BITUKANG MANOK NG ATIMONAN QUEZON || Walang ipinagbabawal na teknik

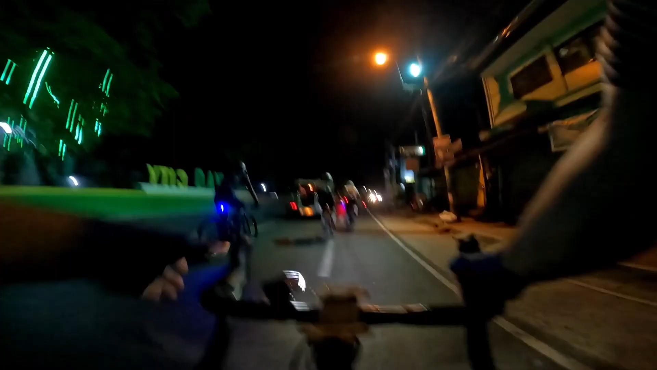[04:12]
Labas na tayo ng highway dito sa Kabuyao.
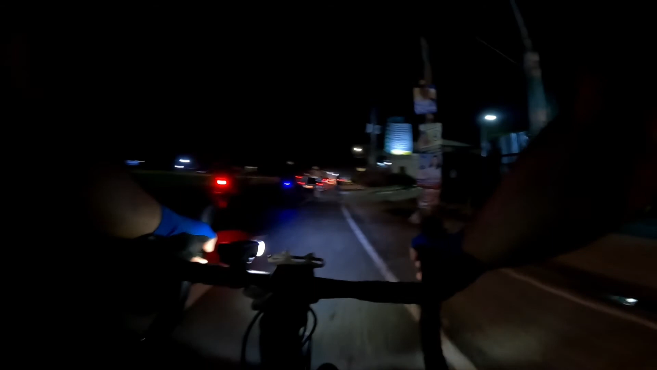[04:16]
Nasa highway na po tayo, araw ng Huwebes.